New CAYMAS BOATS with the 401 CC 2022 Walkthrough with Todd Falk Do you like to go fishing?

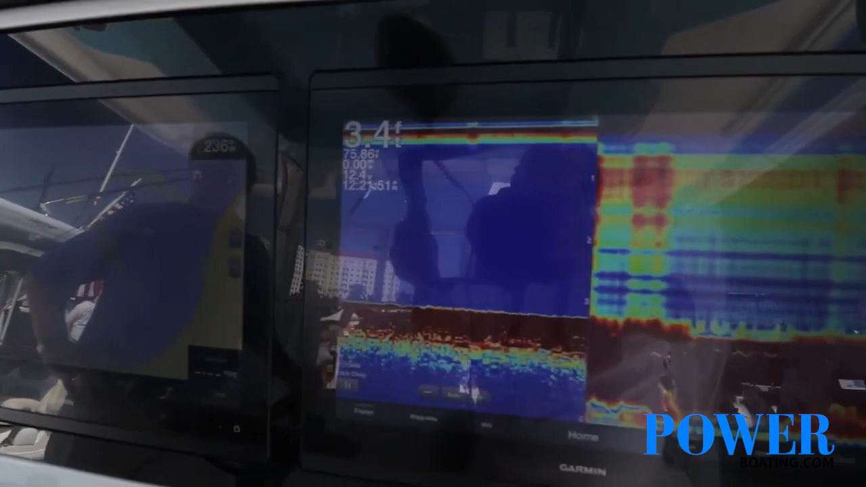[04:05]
This boat's got, of course, side imaging, down imaging, radar, autopilot.